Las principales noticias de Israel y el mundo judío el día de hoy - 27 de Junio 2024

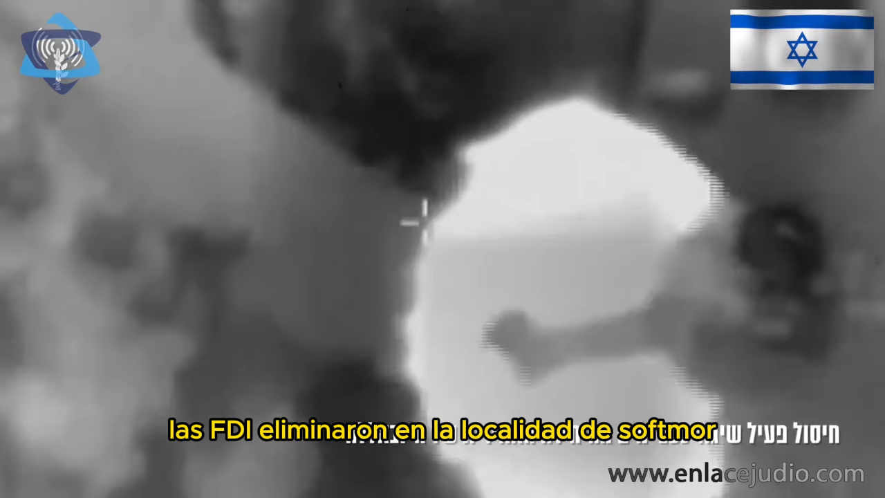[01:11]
Las FDI eliminaron en la localidad de Sohmor, en el sur de Líbano, a un terrorista de Hezbollah responsable de ataques con drones contra el norte de Israel.